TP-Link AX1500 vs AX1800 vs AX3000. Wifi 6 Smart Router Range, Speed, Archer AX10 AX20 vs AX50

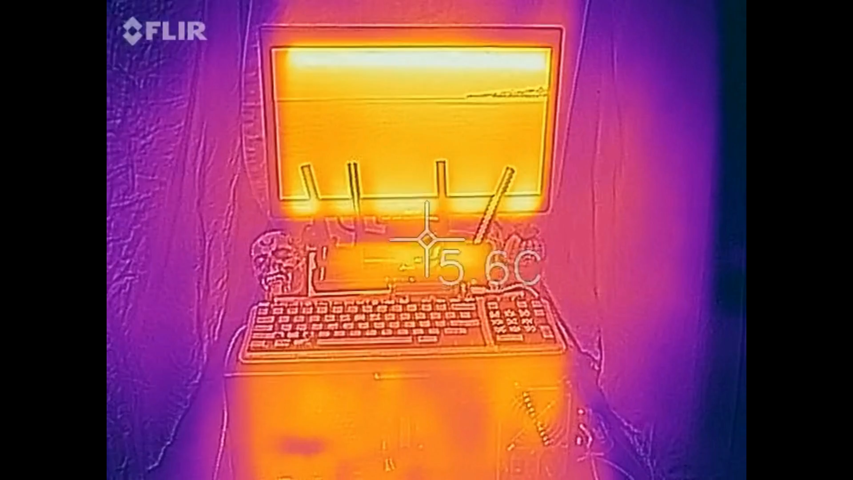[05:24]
Now, some people say these things run hot. I don't think they run particularly all that hot.